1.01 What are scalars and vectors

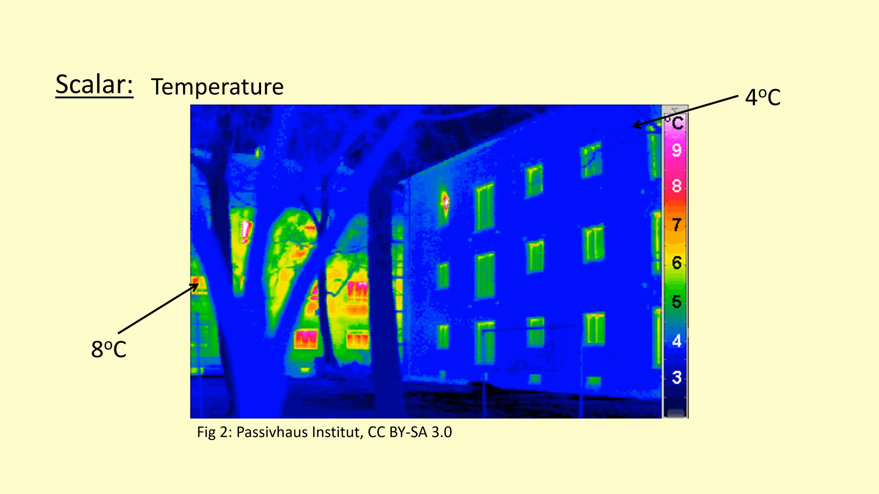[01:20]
So each point is associated with a magnitude a something of a certain size but however it doesn't have a direction so the temperature doesn't isn't pointing in a certain direction. An example of a vector is velocity so here it's showing the wind around the UK and